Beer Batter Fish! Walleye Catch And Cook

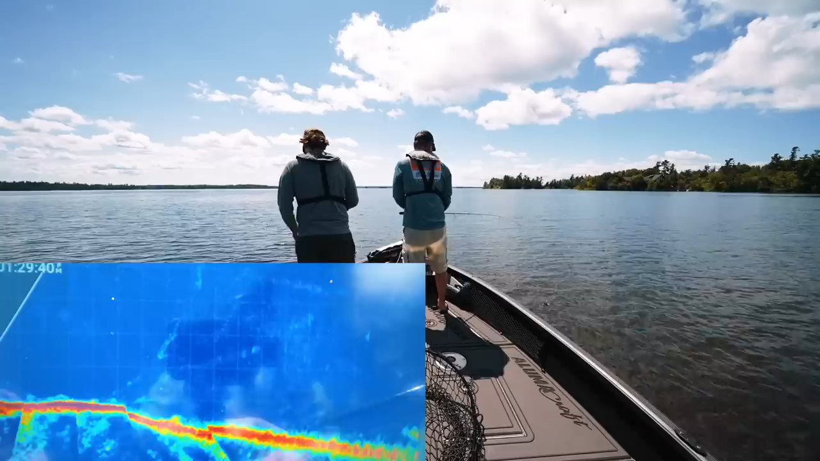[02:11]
basically what i like to do when i get on a reef you know if i've already maybe scanned out the tiller then i'll drive around and on the bottom i've got the reef there i don't know if that shows clearly
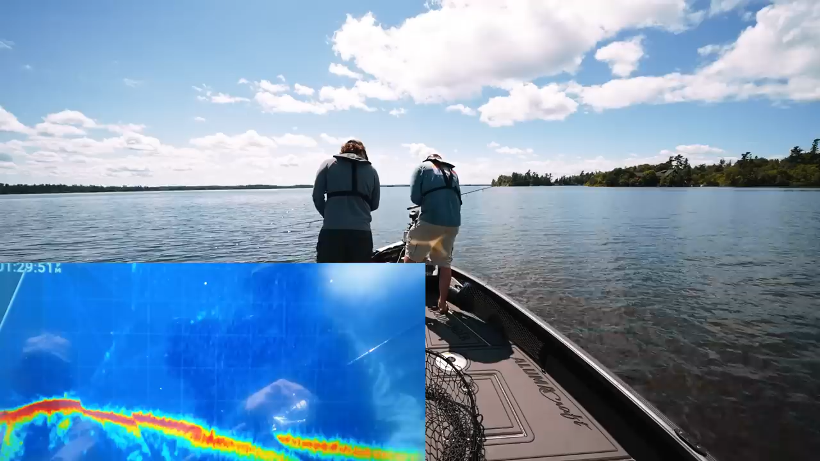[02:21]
and then i'll just cruise around and see if we can find some fish might be some fish in there so that yeah like whichever way i'm turning the head right
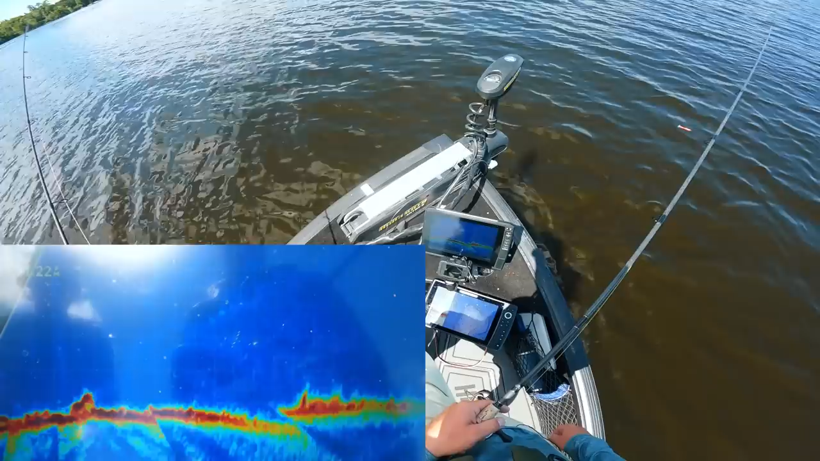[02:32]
so that's that's probably just rocks yeah but we'll see there might be some fish hiding in those rocks i saw a little bit of flickering around that boulder right there like
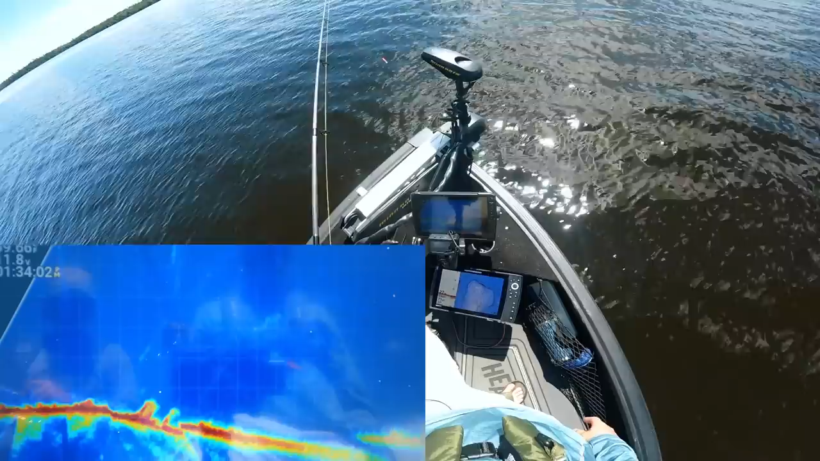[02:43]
there might have been some stuff there but i'm not sure i don't want to just drop for onesies twosies i'd like to see you know pod yeah
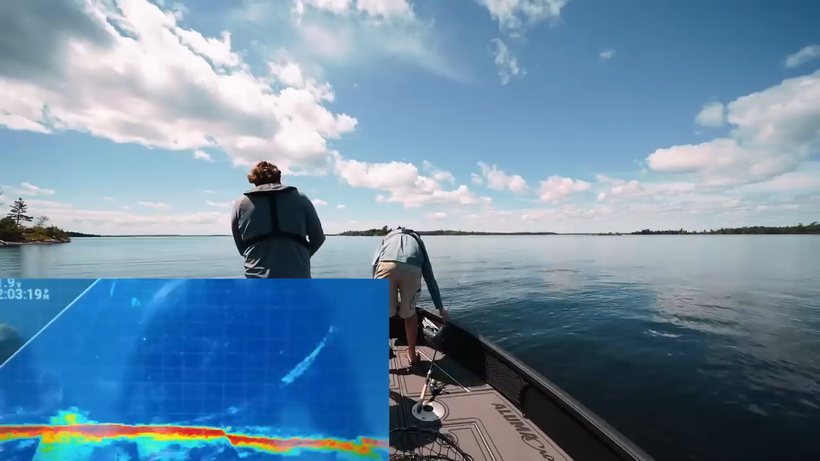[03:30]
this is the best we've seen hands down i don't think they're 30 inchers but there are fish all around us waiting for connor to hook one
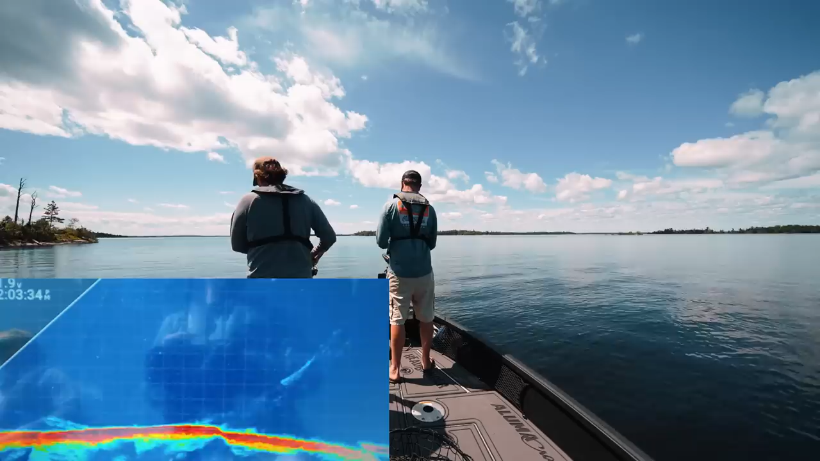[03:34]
he's on it's small but it's a walleye
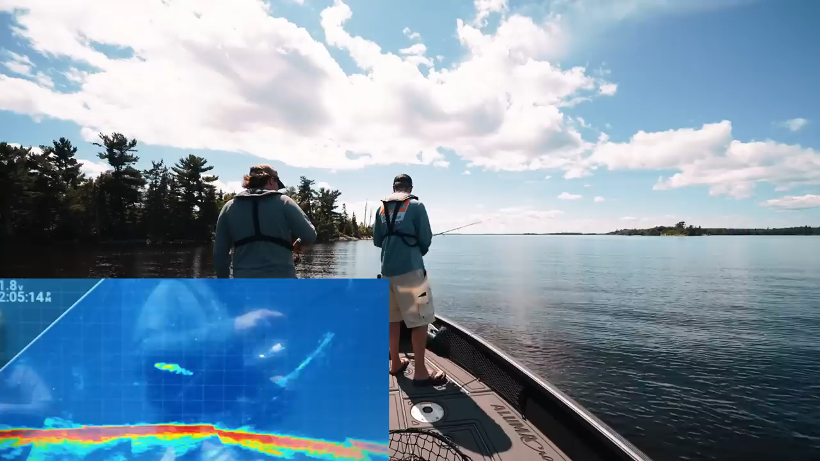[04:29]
look you can see that fish just starting down to you isn't that cool
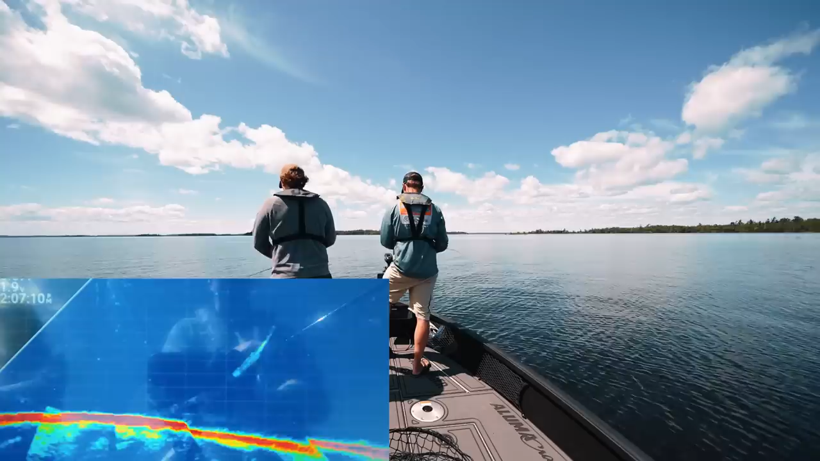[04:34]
oh i saw more fish out there i'm gonna bump us just a little bit out there look at all those fishes you can see bait up top and then you're seeing fish fish fish fish fish so i'm gonna spot lock when we're kind of right in the center of the school yep okay it might kick us backwards a bit but you can drop down already
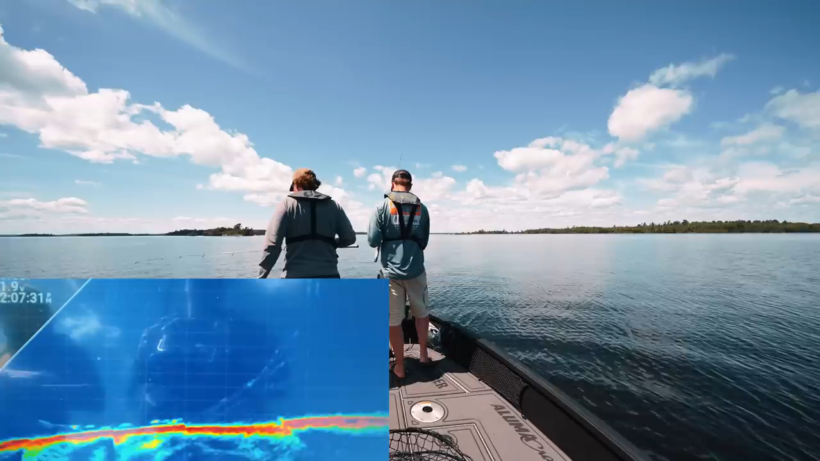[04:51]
there's some they're not all super tiny he's on
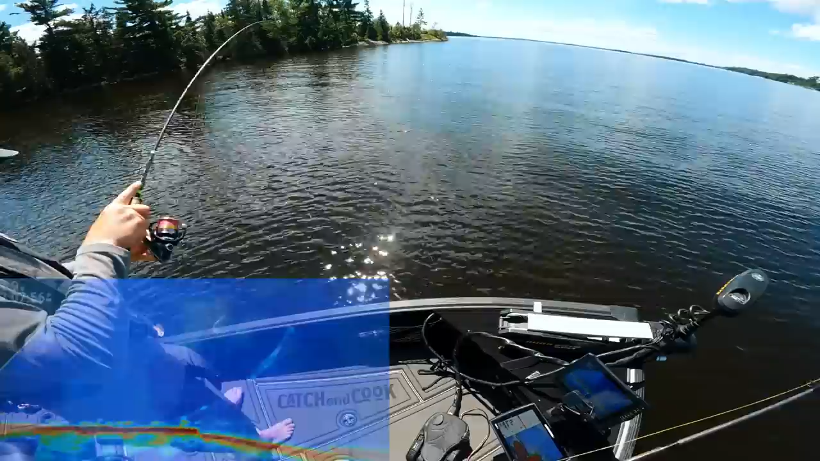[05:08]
all right still not still not what he came to lake of the woods for there's a ton of fish down there though it's like a carpet on the bottom but you can tell by you can tell by the scale so this is two
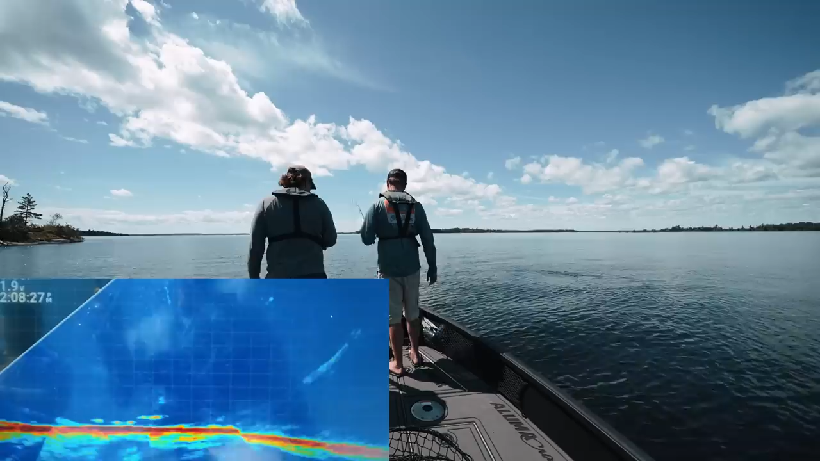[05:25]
foot grids yeah when those fish aren't two feet there's something to look a little more substantial he's on again oh i had one too almost doubled it up